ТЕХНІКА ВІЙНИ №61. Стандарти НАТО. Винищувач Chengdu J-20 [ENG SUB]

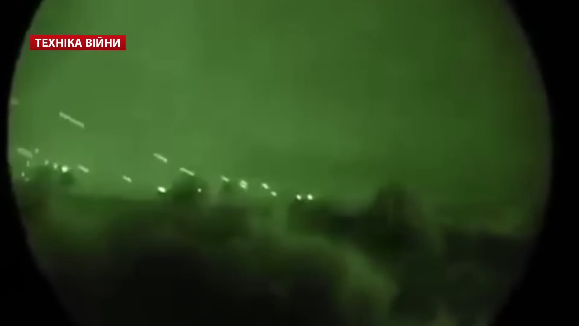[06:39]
Комплекс складається з коліматорних прицілів і змінною кратністю.
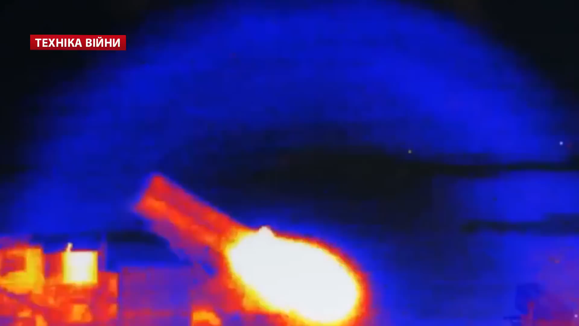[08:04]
Старт відбувається вертикально з подальшим маневруванням двогунами.